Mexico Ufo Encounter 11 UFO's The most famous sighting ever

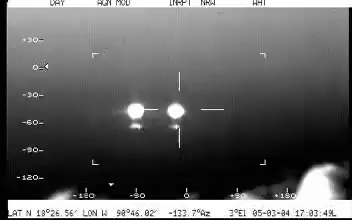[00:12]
a ver, busquen eso que viene atrás de nosotros Se ve como en dos faros Se ve como a las 7,
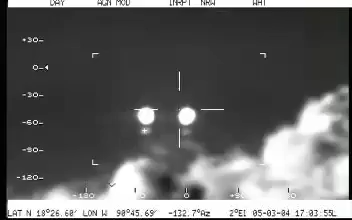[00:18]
8 de la posición Lo raro es que trae una punta adelante Un puntito adelante A ver, a ver, ¿qué tenemos?
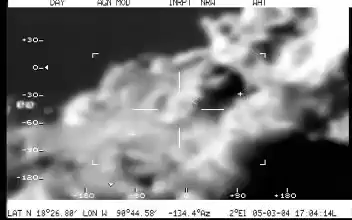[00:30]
Nada, señor A ver, permítame, déjale, busco Y nosotros Comandante, ¿qué es eso? ¿Qué distancia más o menos lo tenías, Tellez? ¿Eh? Oye, a ver, abusados, es como... Ahí van más Van más, siguen más atrás
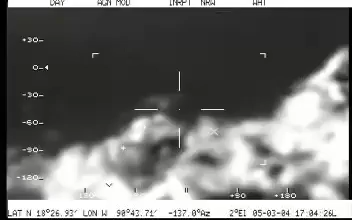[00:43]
Son 10, 11 objetos Son muchos objetos Afirmativo Ahí van
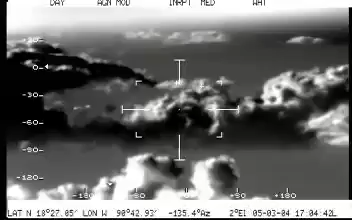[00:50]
Va, uno Uno Y ahí van los atrás Siguientes ¿Qué es eso, Dios mío?
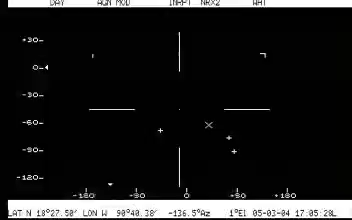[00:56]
Se me correteando A ver, se me correteando a enfocar
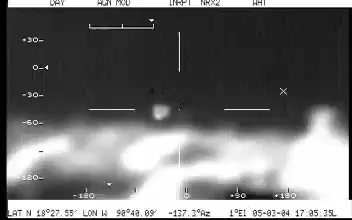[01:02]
Máximo Máximo Ok, no se hace que lo dejes atrás Sigue, sigue, sigue Ok Van Sigue ese, no lo dejes, este... Van todos, van aproximadamente Bajo 10, ya lo dio Ya lo dio Ya lo dio Y van pasando Sí, van ese, no, no, no lo pierde
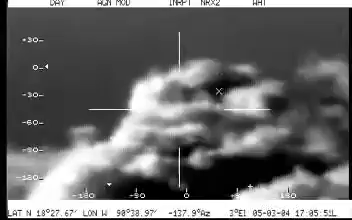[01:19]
Ahí van Ahí van 3, 4, 5, 6 Son 6 Abajo o arriba o arriba En medio ahí van Ahí van a ir 1, 2, 3, 4, 5 En la misma altura ¿Qué va a realidad, eh? Ahí se van a ver bien Y van a una velocidad, pero...
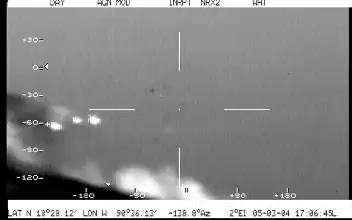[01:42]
1, 2, 3, 4, 5, 6, 7, 8 En la pantalla Síguelo, no lo cierras
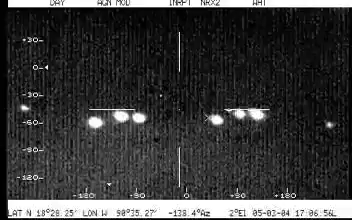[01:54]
¿Están a la misma altura, este, Tellez?
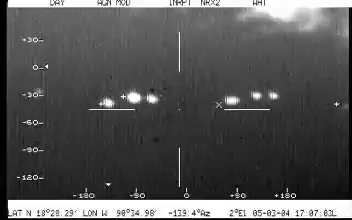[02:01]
Afirmativo Poquito Alí, alí, alí, alí 8, 9, 10, 11 Contando toda la cola 2, 4, 6
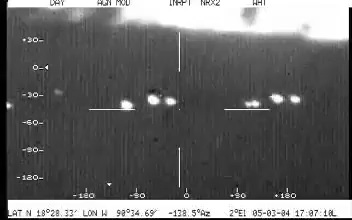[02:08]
8, 10 11 Ok, no sabemos que estamos viendo Son unos objetos nada más
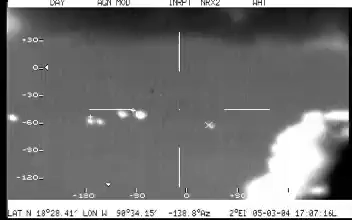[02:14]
luminosos Que vienen A la misma altura que nosotros Que nosotros no podemos saber Que distancia ¿Por qué nos vienen siguiendo?
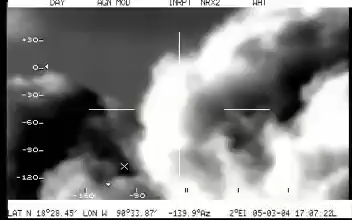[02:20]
¿Por qué? ¿Por qué nos vienen siguiendo? ¿Por qué nos vienen siguiendo?